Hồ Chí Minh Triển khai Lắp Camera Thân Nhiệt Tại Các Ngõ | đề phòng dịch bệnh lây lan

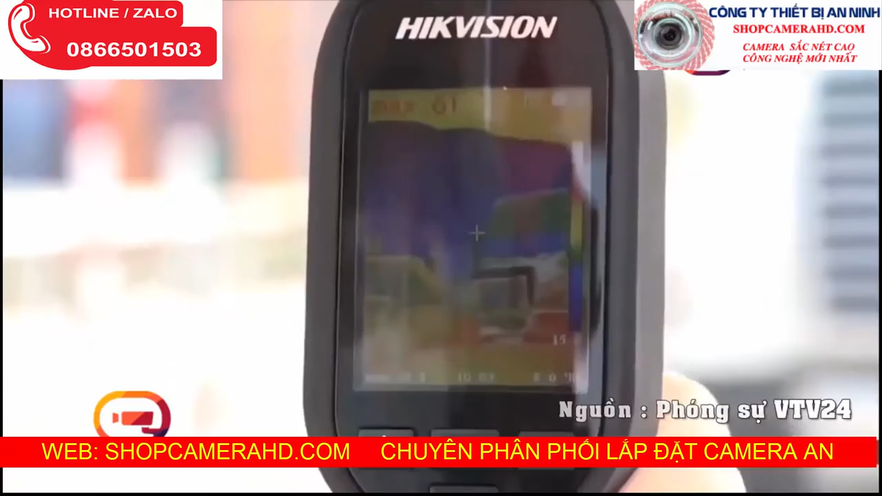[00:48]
Thiết bị đo ảnh nhiệt này được thực hiện thử nghiệm từ tối ngày hôm qua tại một trong những cửa khỏa quan trọng nhất của thành phố tiếp xác với Đồng Nai.